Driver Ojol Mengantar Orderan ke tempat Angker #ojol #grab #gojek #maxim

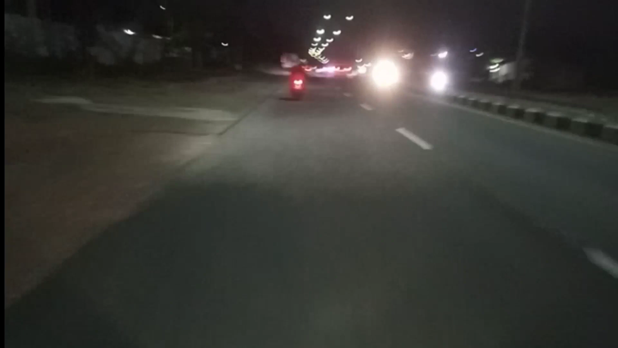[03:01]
Nah Kalau disini Selalu rame ya Paling kalau malam Paling Kalau malam Udah agak sepi Mungkin Ini yang perlu Saya sharing
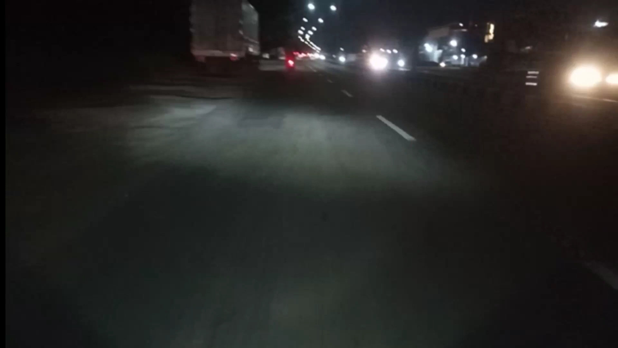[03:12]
Jangan lupa Like Comment Dan subscribe Saya tadi takut Sewaktu masuk Ya Allah Berjalanan yang sangat Gelap Gak ada setempatnya Setempatnya Gak kelihatan Di post Gak ada juga Ya Cuma Ya Begitulah Ya Jangan lupa Like Comment Dan subscribe Assalamualaikum Warahmatullahi Wabarakatuh Warahmatullahi Barahmatullahi Warahmatullahi selamat menikmati